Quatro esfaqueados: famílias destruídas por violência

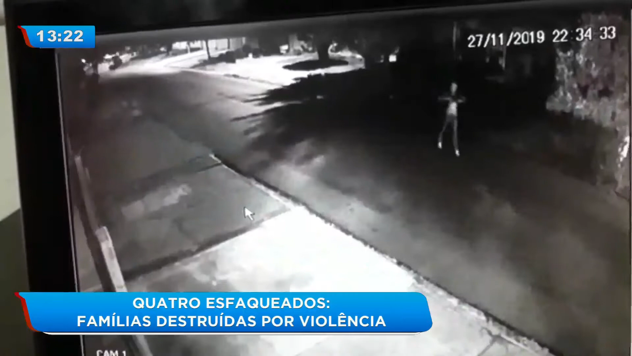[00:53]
Este homem que caminha com dificuldades acabou de ser esfaqueado. Cambaleando, ele tenta pedir ajuda. Mas cai e morre antes do socorro chegar. O flagrante foi feito exatamente aqui por aquela câmera.